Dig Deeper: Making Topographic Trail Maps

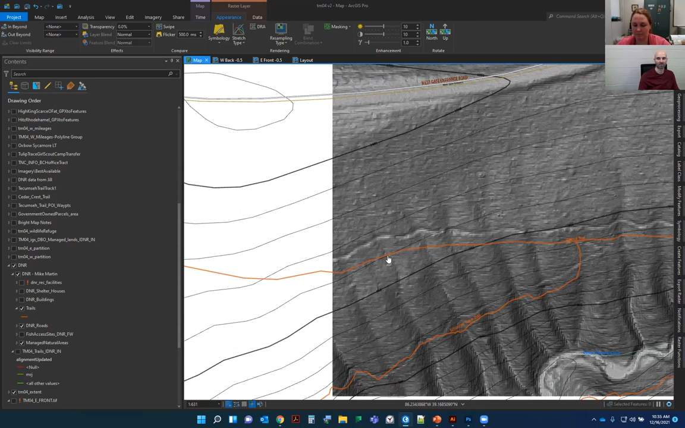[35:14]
Well, that's the actual trail. This little line here is the trail. And we can see that this trail is not actually hitting the trail. So my digital fieldwork, instead of having to go out or if I wasn't available to go out and hike a trail to get the line work, I would use this as my tool to digitize the line. So I have my new lines here. So, for instance, here we can see this switchback actually went farther to the south than the original data showed.
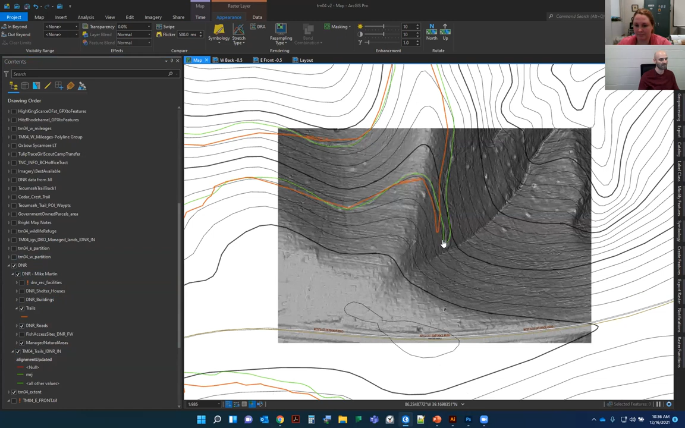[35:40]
Because I could see that within this shade of relief. So if I turn this off and on, we can kind of see, you can see those features really popping out. For the majority of the areas, I was able to update the trails this way.
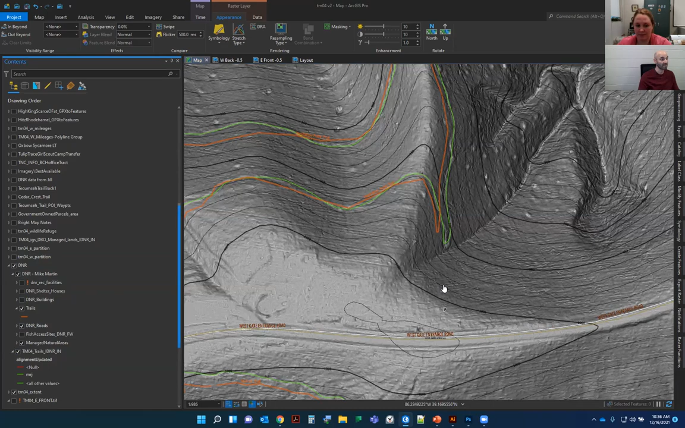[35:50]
In other areas, you couldn't see this and you actually have to go out in the field or go with the original data if time did not allow to get out in the field.
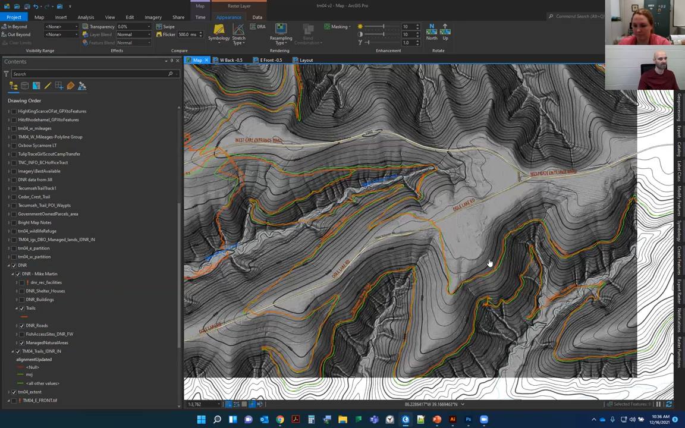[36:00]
So this is really Brown County. A lot of fun things here, a lot of mountain biking, a lot of hiking that one can do there.
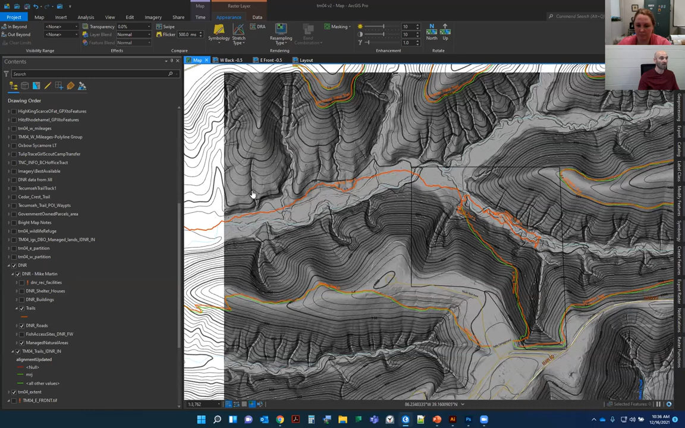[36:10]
But hopefully, these maps are going to provide more accessibility in those areas. So that is the GIS side of things. So once I'm happy, I've processed my data. I'm happy with where my lines are sitting, where my roads are,
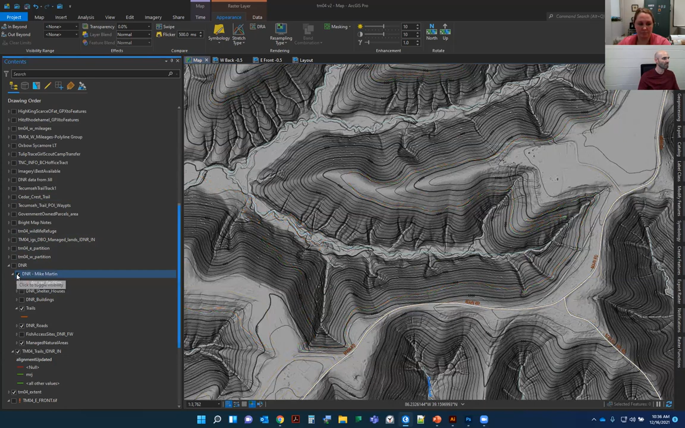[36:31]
at least for the most part where my roads are. I will then do an export of this data. I'm turning a few things off so that we can see just the roads.